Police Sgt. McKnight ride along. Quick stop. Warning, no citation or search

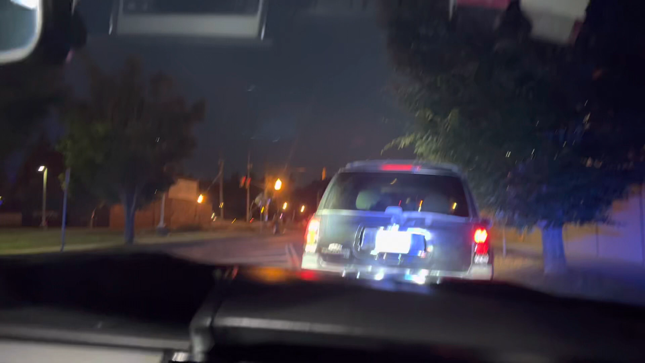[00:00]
All right, guys, Ironson Auditor here, and tonight, for just a little while, I'm riding with Sergeant McKnight, actually, and he has just initiated a traffic stop. I'm not sure why that is.
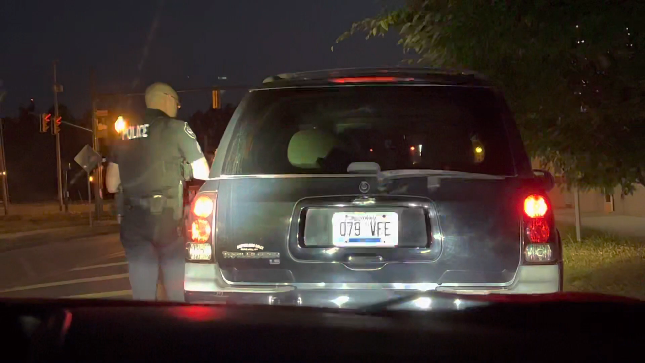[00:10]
He didn't tell me. We'll find out when he gets back in the car.